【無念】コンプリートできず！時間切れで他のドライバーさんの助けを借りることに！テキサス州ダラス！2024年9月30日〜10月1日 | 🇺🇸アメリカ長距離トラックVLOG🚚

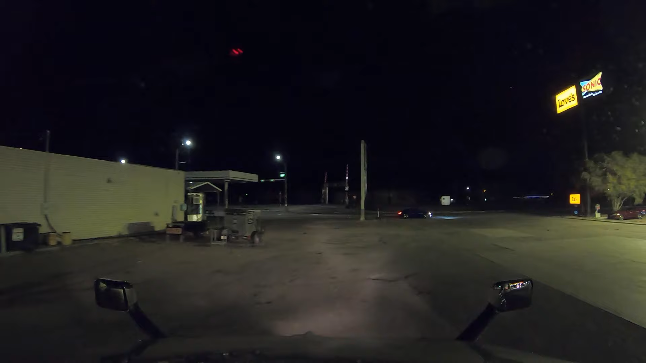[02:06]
午前0時45分です今から
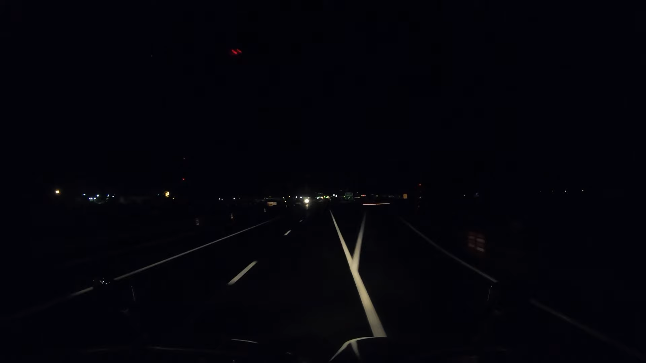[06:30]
クローズしてますねバリケードしてありますサインでクローズドート書いてなかったですがもう入り口が塞がってましたそして小屋の電気も消えてますねはい一応これで証拠映像を撮りましたんで通過しますウェイステーションを通過したらどうなりますかというお話をねたびたびコメントで質問されるんですが
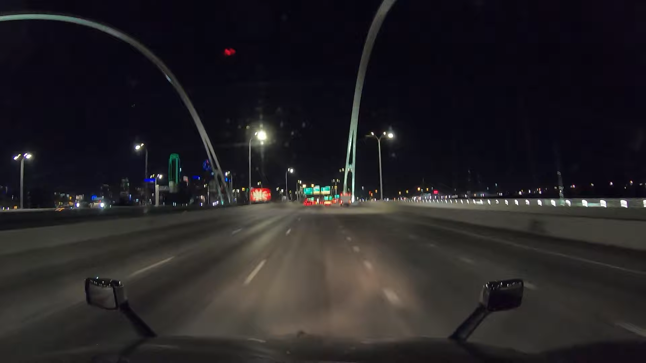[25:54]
ビルのネオンが綺麗ですねここはすごい複雑なんですよね高速道路の分岐が
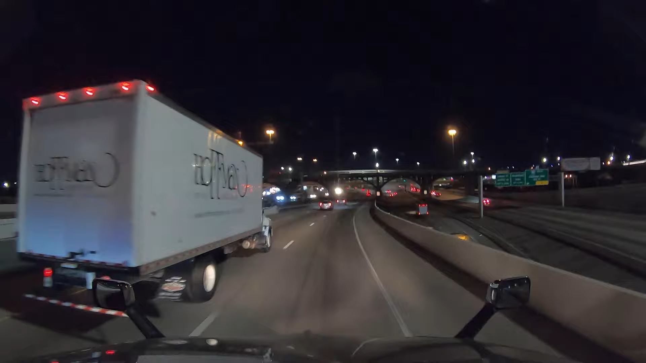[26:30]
ここは55マイル制限で僕は55マイルで走ってます霊によって皆さんに煽られてます皆さんに煽られてます霊によって
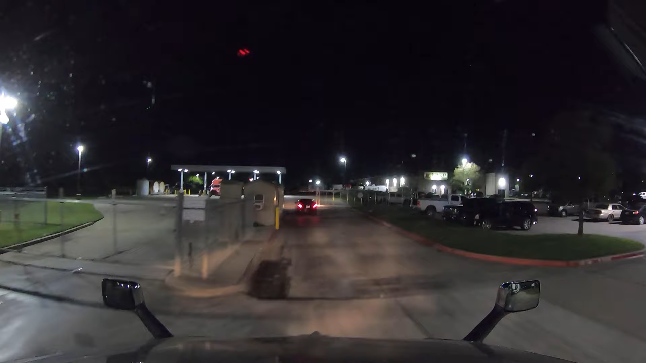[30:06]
暗くて見えん